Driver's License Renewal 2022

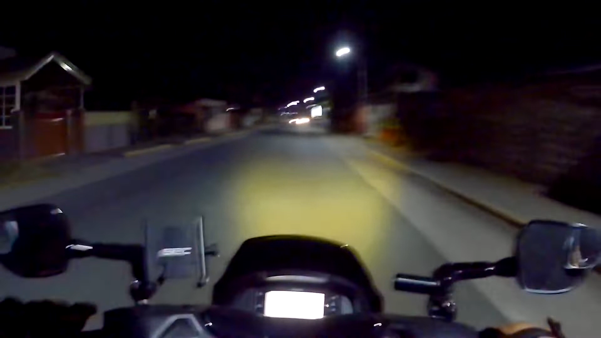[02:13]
So, kasi, alam ko, ano, ito, pangit talagang quality nitong camera kapag madilim. So, palabas na tayo ng San Jose. So, mas madilim na itong party dito. Ah,
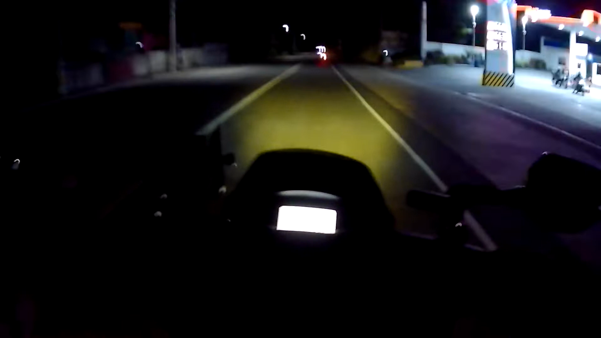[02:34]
pangailang minuto na lang dito, ano, na, ah, LTO Conception.